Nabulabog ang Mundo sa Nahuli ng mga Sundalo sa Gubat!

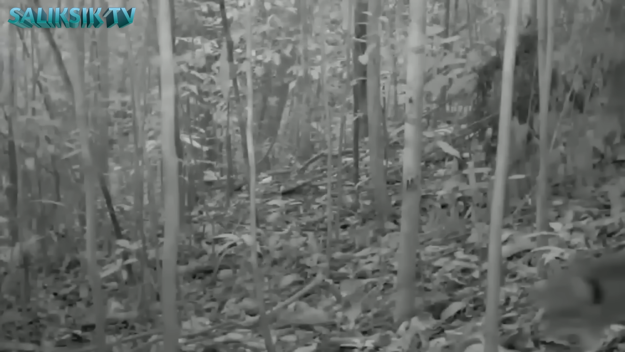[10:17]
Ngunit isang malaking tagumpay ang nangyari nang makuha ng mga mananaligsig mula sa Borneo Nature Foundation ang footage ng baykat gamit ang camera trap sa isang kagubatan kung saan dati inakala na wala ito.
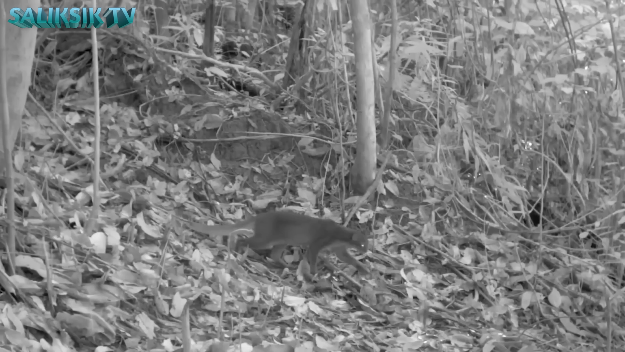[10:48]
Sa kabila ng mga naunang ulat nakuna ng mga camera traps ang video footage ng isang lalaking baykat na nagpapatunay ng presensya ng species na ito sa kagubatan.